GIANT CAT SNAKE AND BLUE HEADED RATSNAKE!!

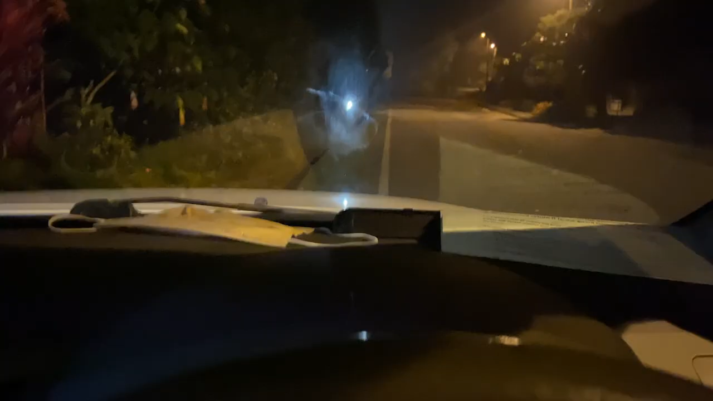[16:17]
And just like that, we go from zero snakes to one.